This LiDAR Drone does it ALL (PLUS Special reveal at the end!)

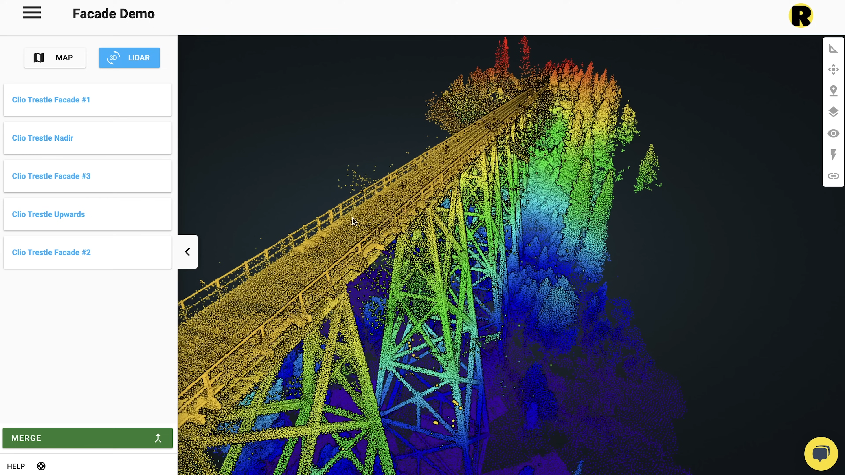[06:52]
So you can actually see probably what time of day it is if you calculate the angle of this and figure out where we were sitting and flying. You get a pretty good idea exactly what time I shot this bridge.
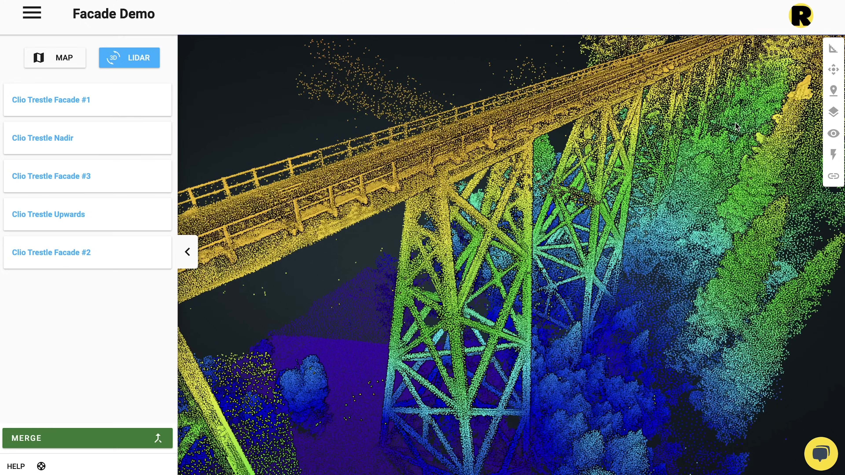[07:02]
Now, what we're looking at in the elevation view, so what I'm going to do is come over here in the quick tools. I'm going to pop in this compare.
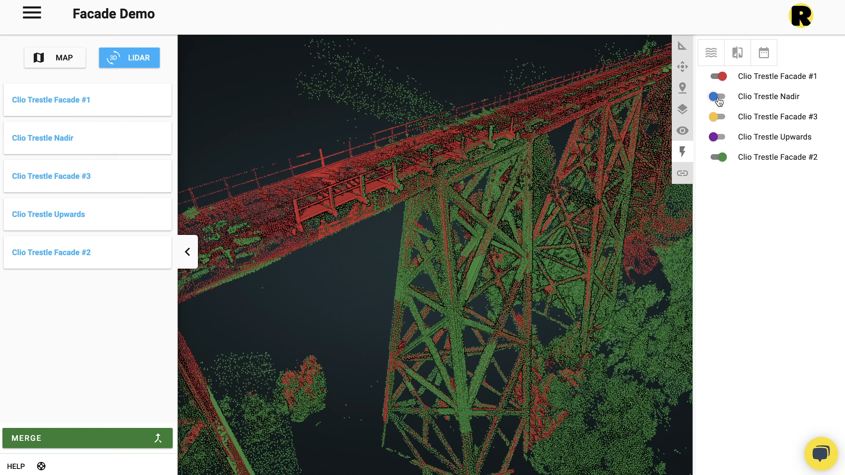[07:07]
So now we're actually going to show the five different data sets in false color. And so you can see all the five there.
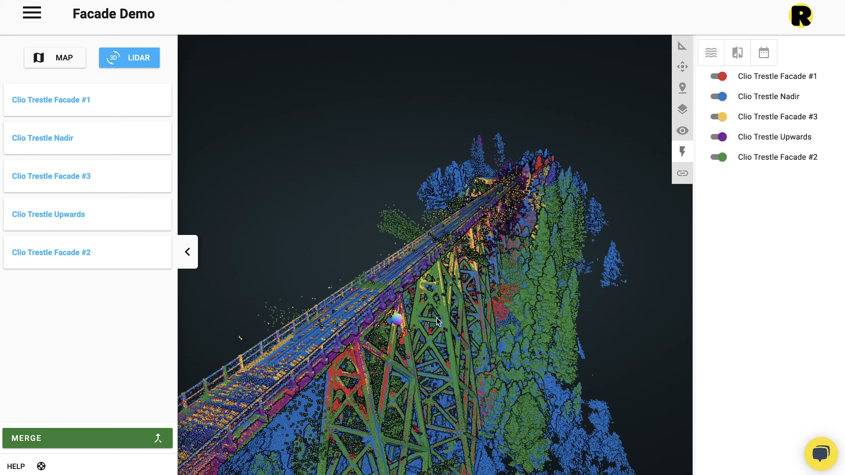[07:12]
And I think the most important thing I want to show you really quick, let's take a quick look at this nadir, the Spare Your First Flight.
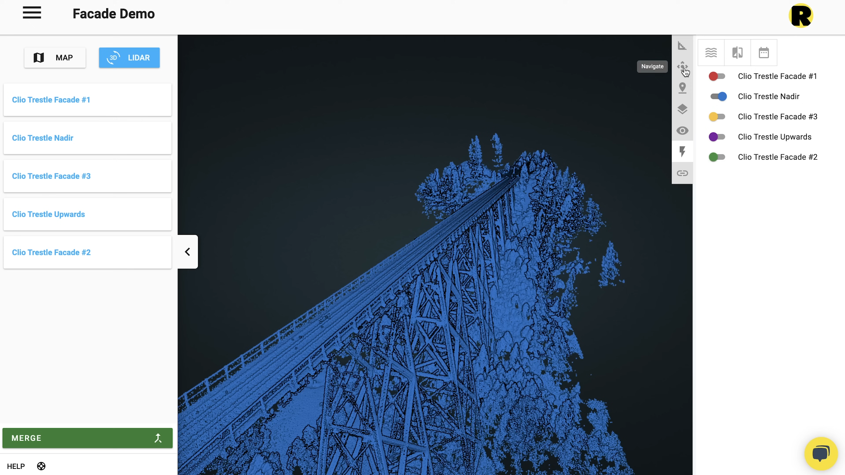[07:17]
And I'm going to go ahead and turn this into that RGB because this is probably going to be the most impressive.
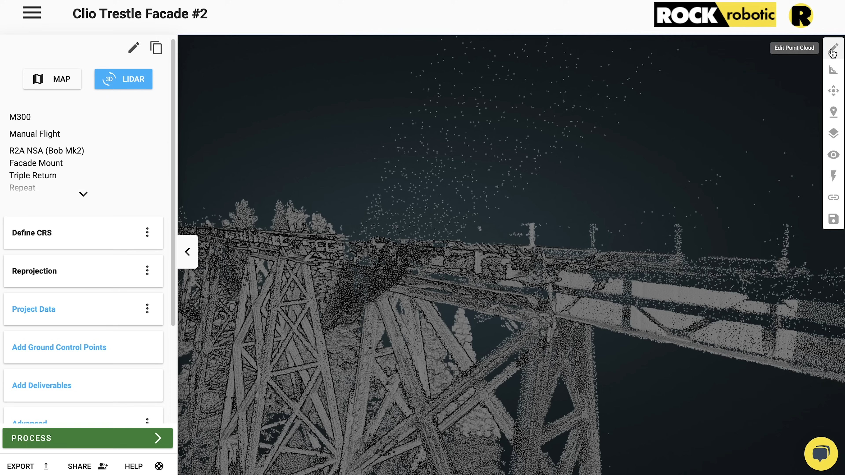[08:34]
So I'm going to go ahead and click this little pencil icon top, right. I'm going to go ahead and add a new classification. You can see, I can click right there and then I'm going to select this.
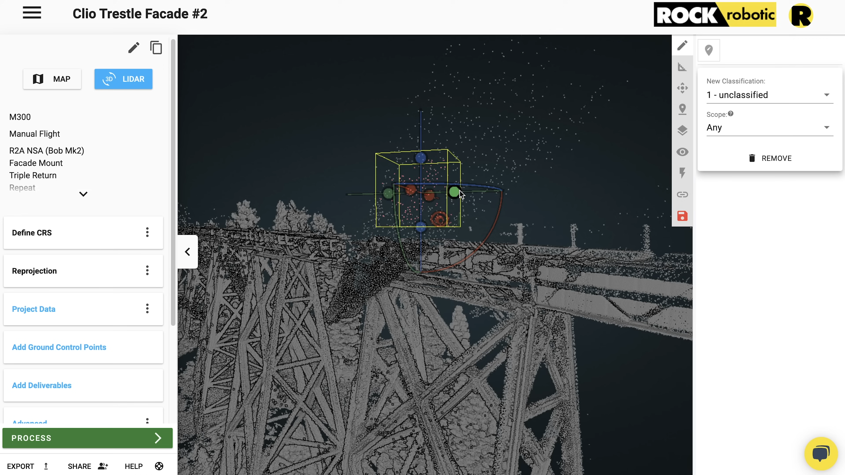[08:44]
And now what I can do is I can just easily expand this box and we're going to be able to select all these points that we want to be removed.
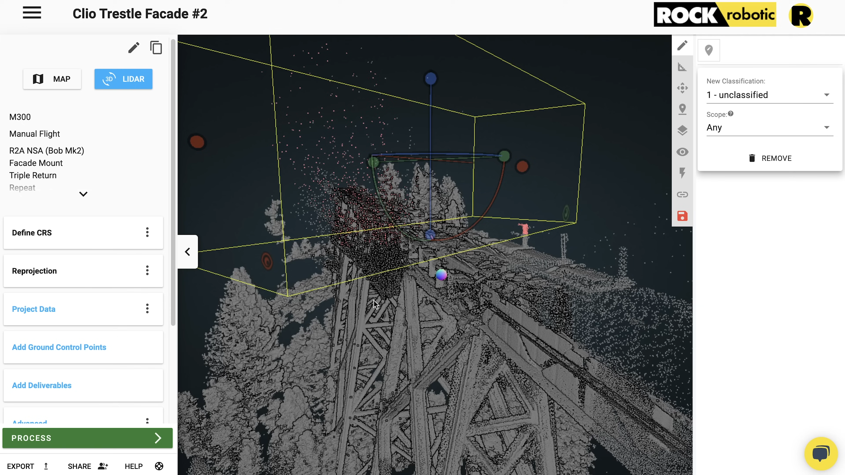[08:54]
So I'm going to go ahead and just do this for this one quick selection. You can just see right there, just selecting that area, see in pink. And we're going to go, uh, scope any, so it's going to take it from any class. So there's data can be in my classes and we're going to send it to this high noise class. So that's where it's going to go. All I'm going to do is click save. And now it's applying that classification right now, and this is applying it to the actual LAZ or LES file that I uploaded.
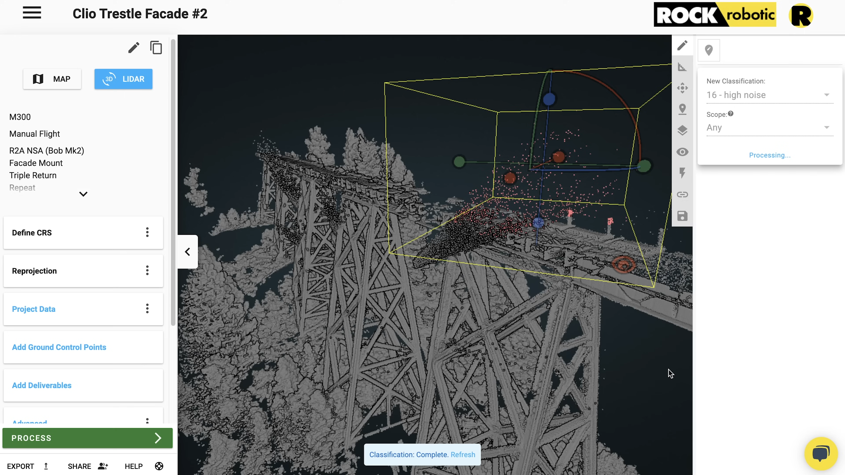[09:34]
So this is going to be a true classified data set that I'm just doing with a couple of clicks of the button. And there we go. The classification been applied and click refresh and we should see that
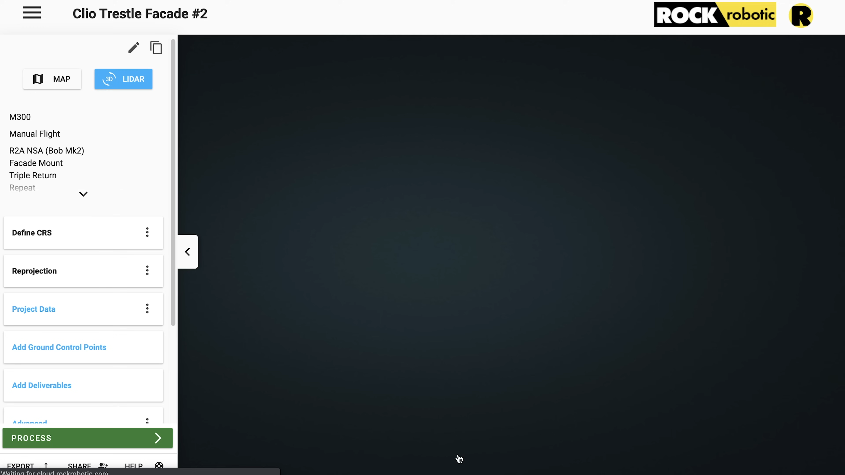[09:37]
new class showing up right here.
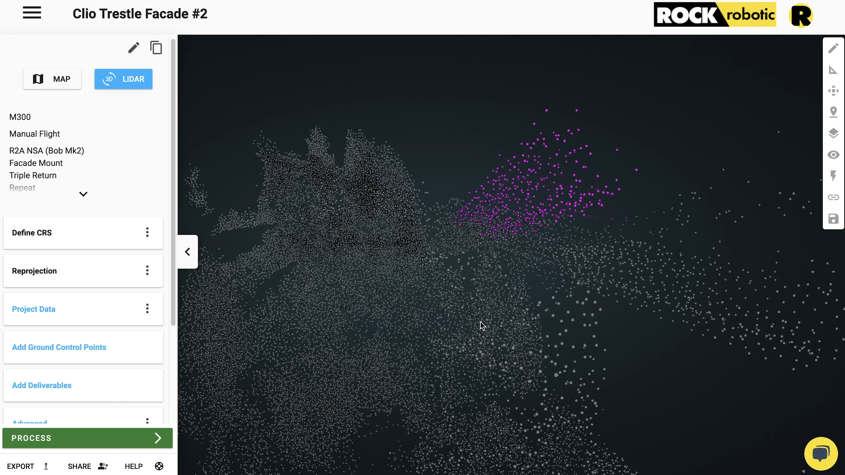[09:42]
There we go. That's it in purple. So there we go. And I classify that lighter data set.
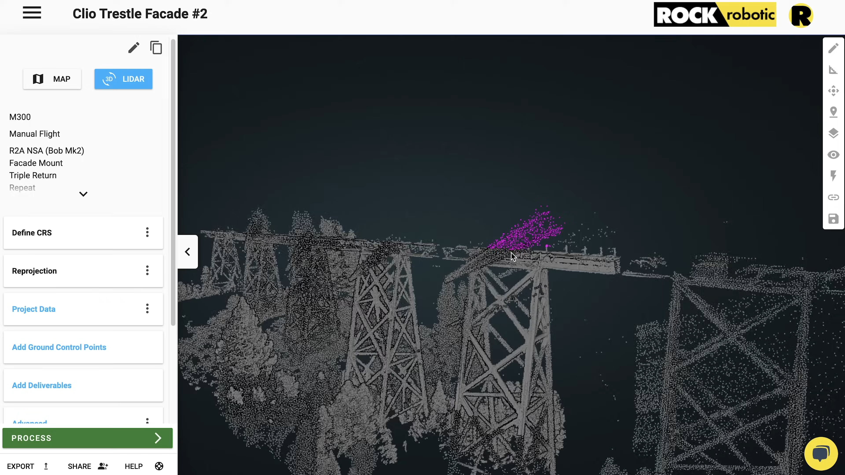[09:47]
And then now when we're in that merge view, that's going to be totally turn off. You can turn that off. Now I'm going to go ahead and do this for the rest of the data sets and bring it all together. And then we're going to take a look at that final product. You're correct.
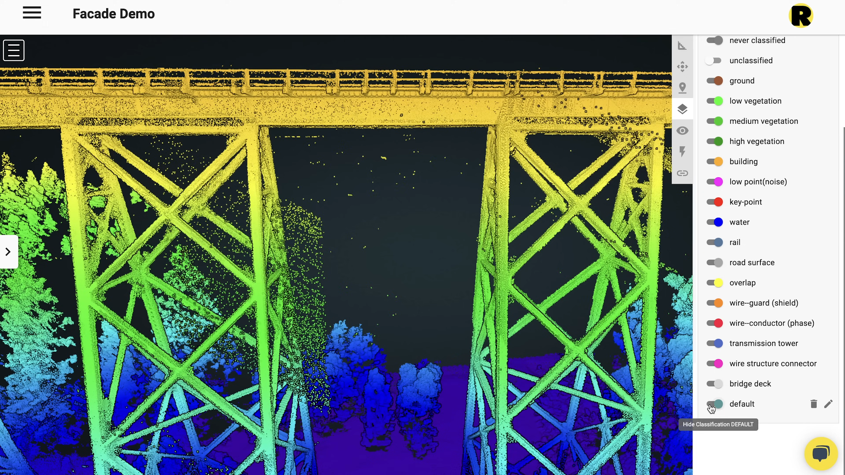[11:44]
Here, I can actually go ahead and I can turn on all of the data set with all the noise. And then I can go ahead and turn off all that noise for all of them. And you can see the difference right there. You can see exactly what I did.
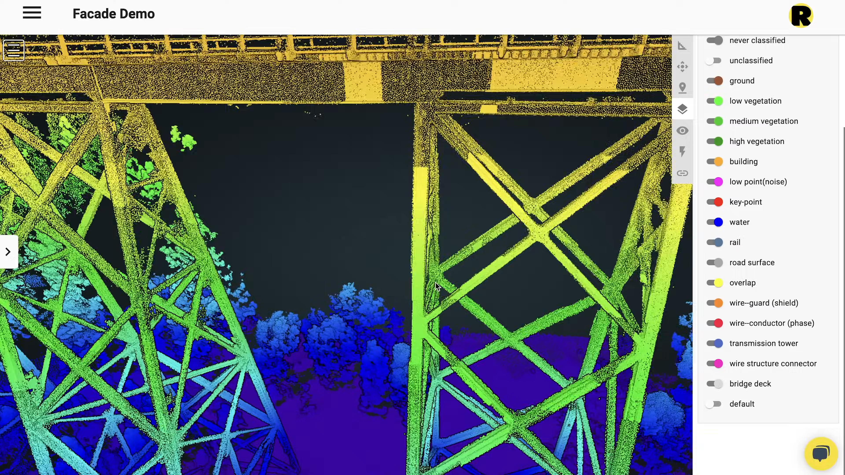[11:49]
I was able to clean up all the data sets and merge them into one. So, I'm going to go ahead. All this data, of course, again, it's shared in the link below.